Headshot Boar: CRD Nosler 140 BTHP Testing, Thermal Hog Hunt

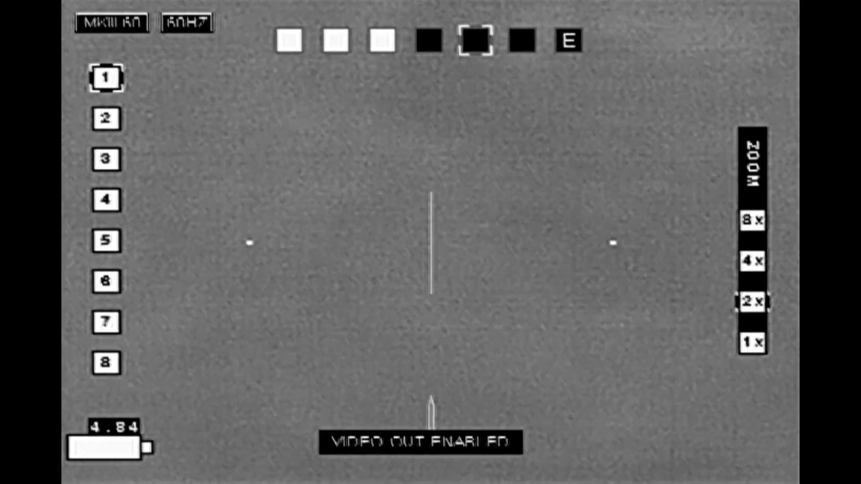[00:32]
So I'm thinking it's just going to circle around. Something spooked that it's just going to come back and feed.
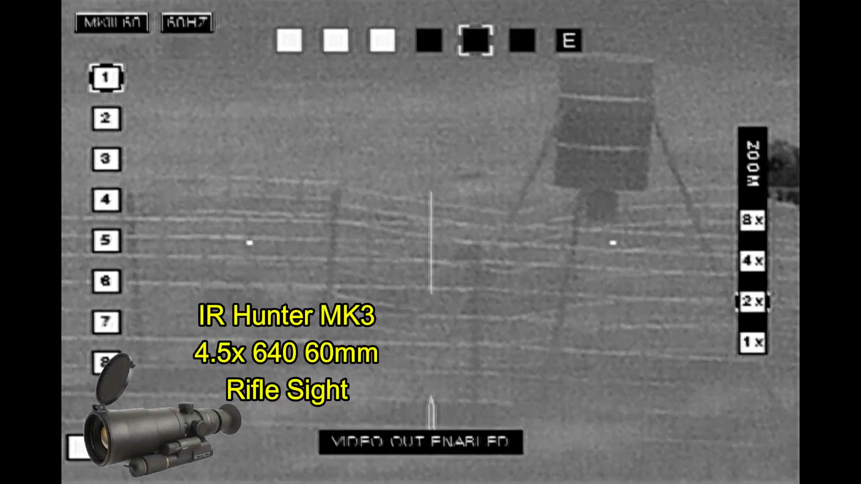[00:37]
And then I spied the cattle with my IR Hunter Mark III.
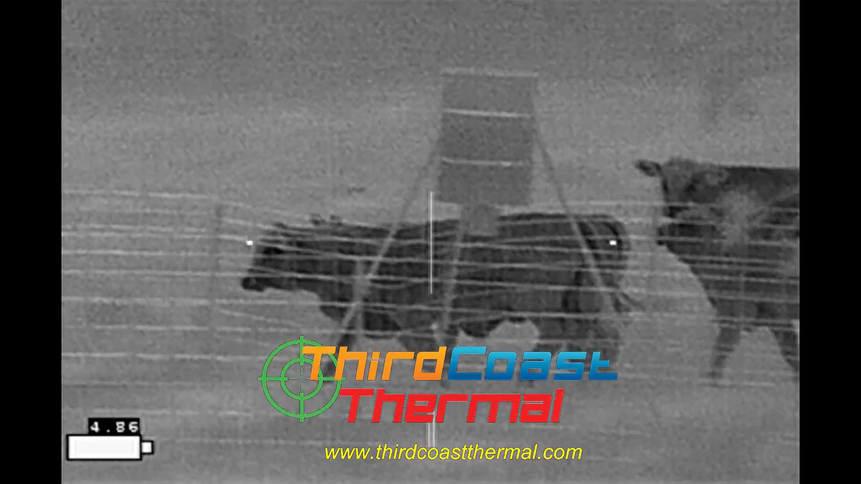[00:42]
Optics provided by Third Coast Thermal.
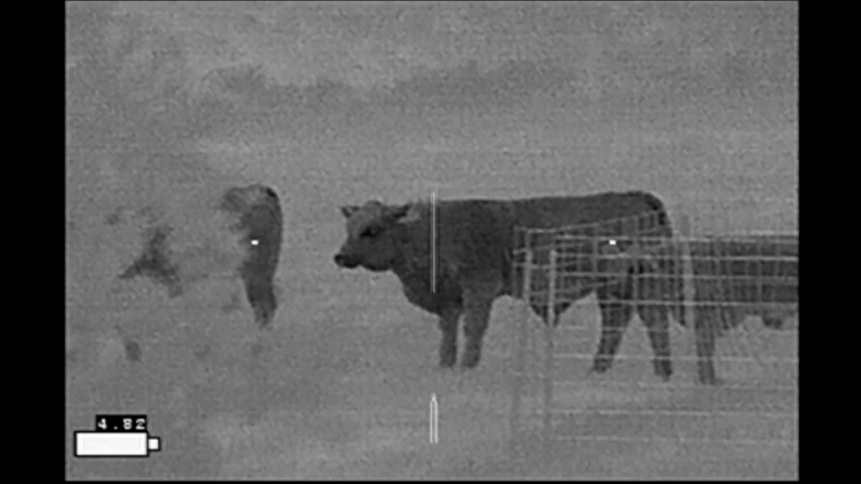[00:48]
And they had come in to chase away the pig. I couldn't believe it.
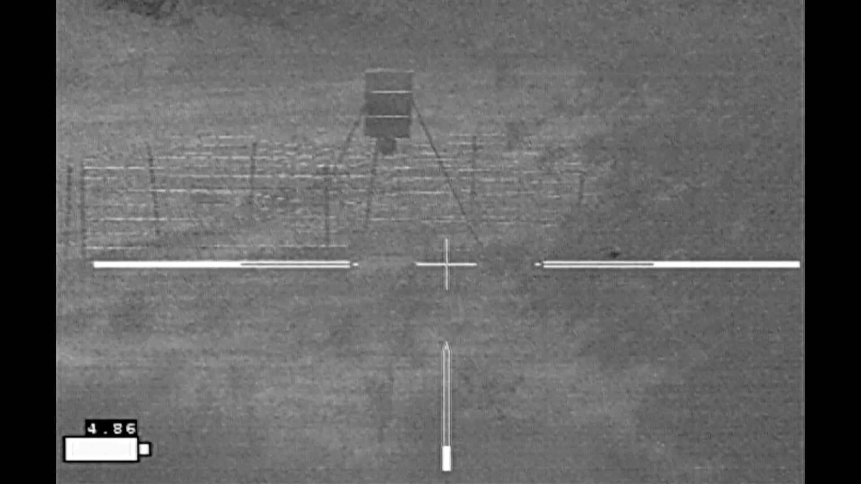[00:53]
Well, I kept waiting, and a little while later, the pig showed up again.
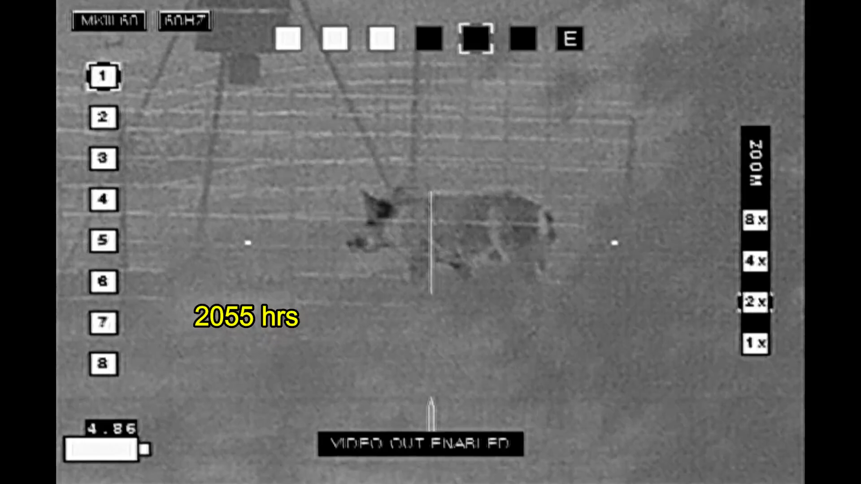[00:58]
He's entered into the feeding area.
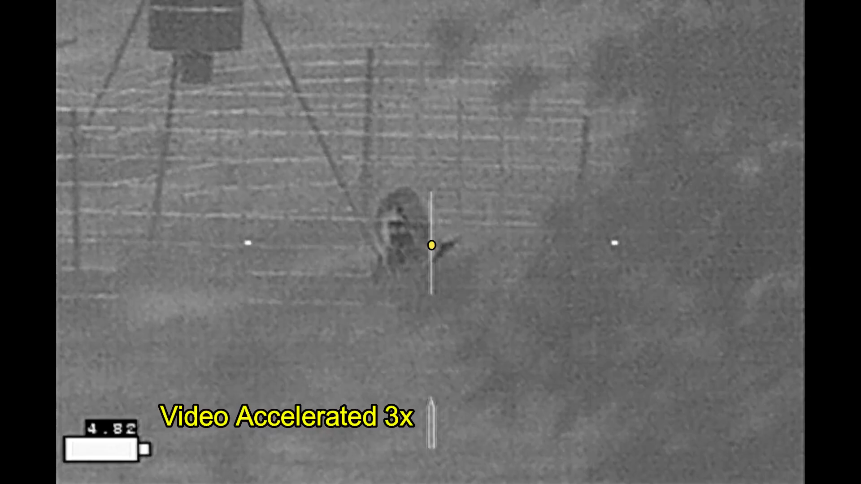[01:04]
Now I'm just waiting for a good shot, so I'll go ahead and nuke the image. And here I've sped up the video to get past the slow parts. He kept his butt presented to me for the longest time.
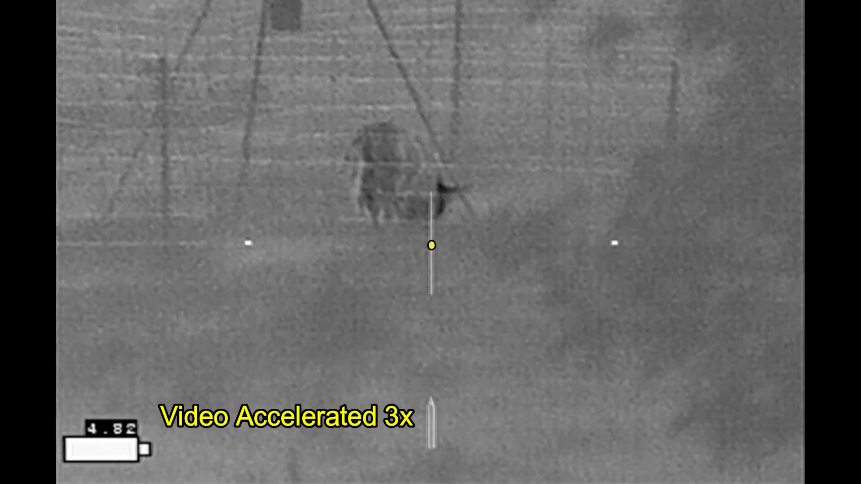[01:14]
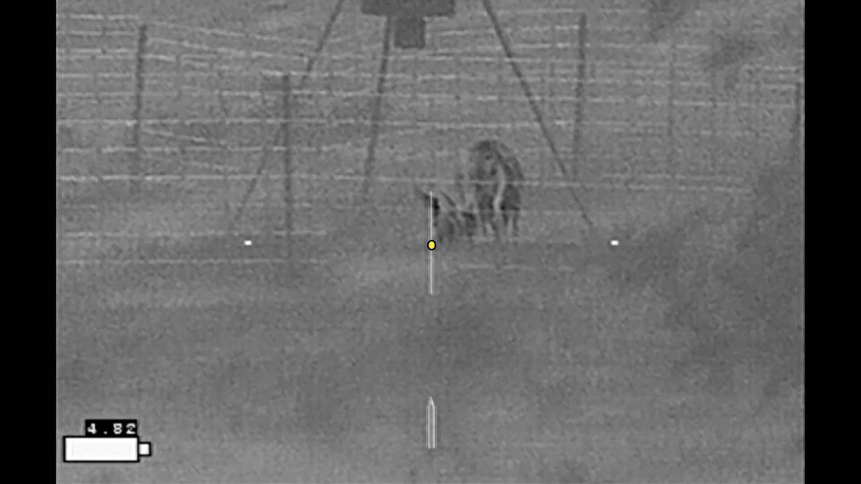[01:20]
But eventually, he had to turn, which he does here.
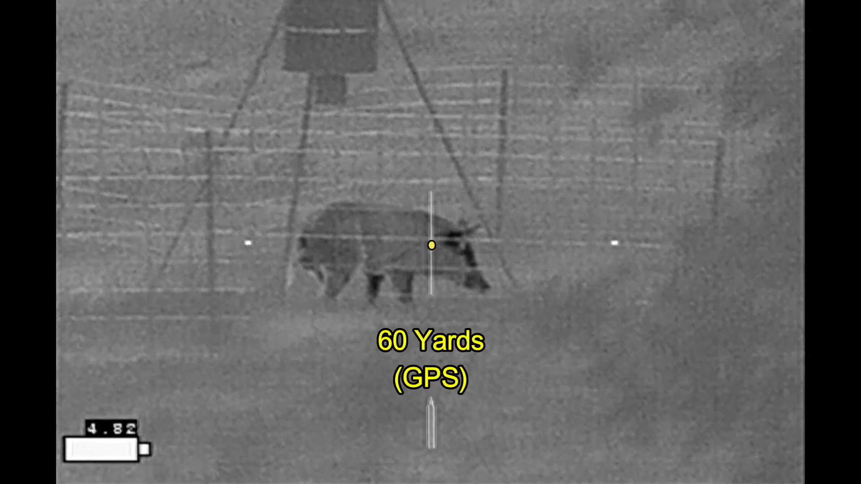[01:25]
And down he goes with a shot to the head.
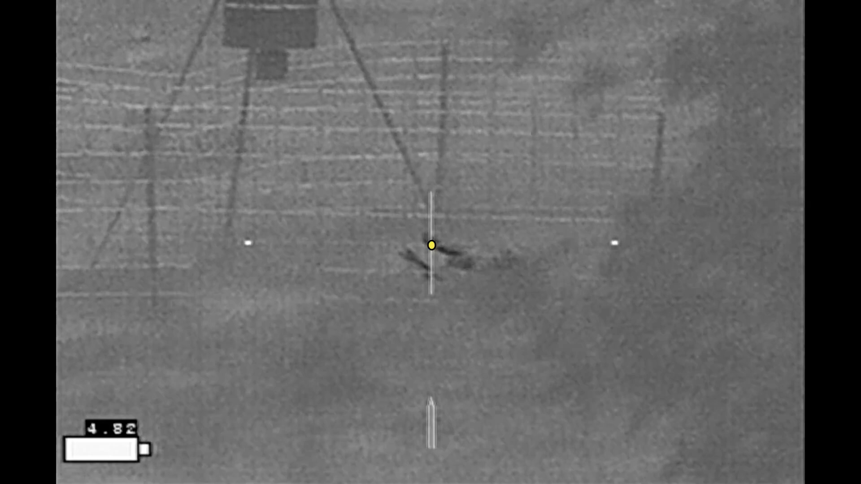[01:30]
As I came up to the fence, he looked like a decent-sized hog.
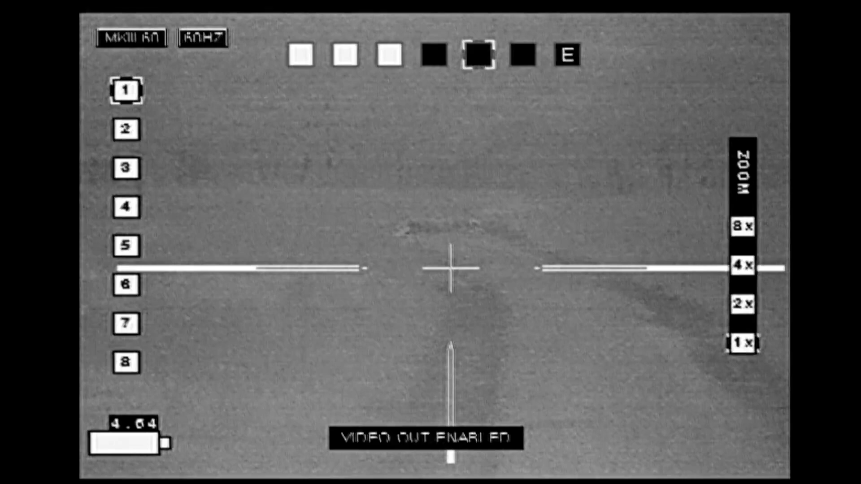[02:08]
I dragged it to the other side of the property away from the cattle and got it set up at 100 yards.
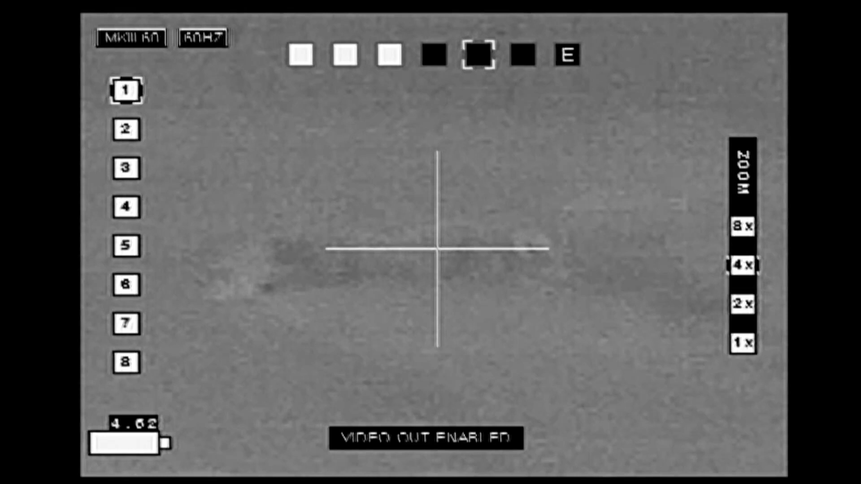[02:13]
I'm not really that enamored with using carcasses for ballistic testing because they don't show wound channels very well.
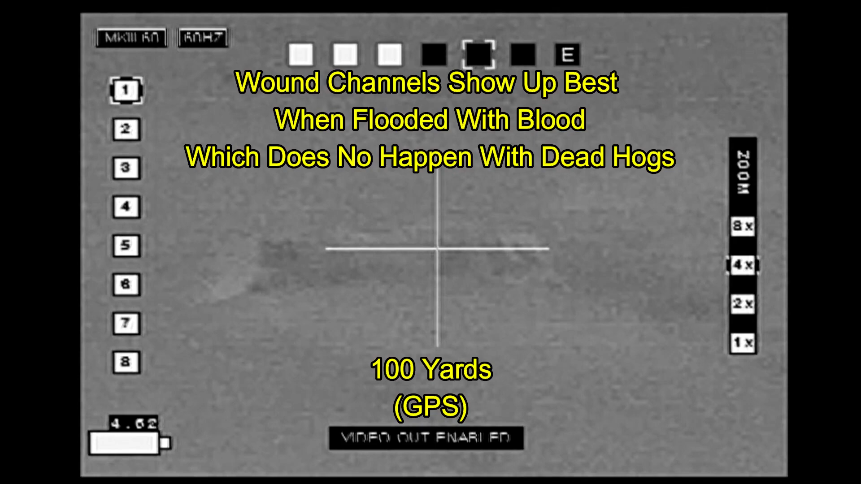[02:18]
But they do provide some information.
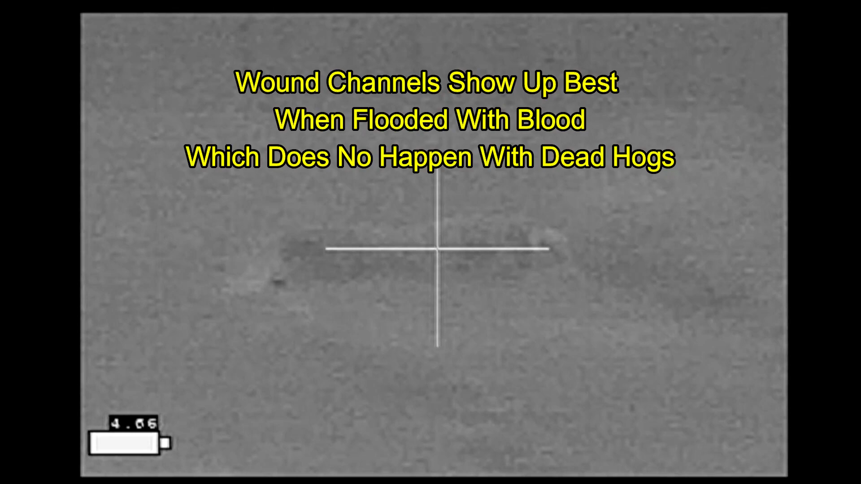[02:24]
So I put two shots into it.